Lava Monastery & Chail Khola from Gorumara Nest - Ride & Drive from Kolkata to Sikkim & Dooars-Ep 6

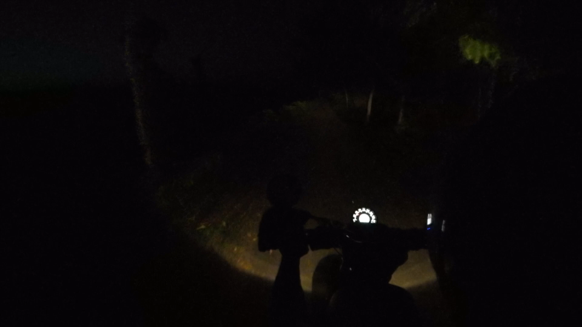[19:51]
অন্ধকার হয়ে গেছে বলে মূর্তিতে আর দাঁড়ালাম না, এবার একটা জঙ্গলের ভেতর দিয়ে শর্টকাট রাস্তা দিয়ে বাবলুদা আমাদেরকে জল ঢাকা নদীর দিকে নিয়ে যাচ্ছে। ওখানে গিয়ে কিছু খাবার দাবার খেয়ে আবার রিসোর্টে ফিরব।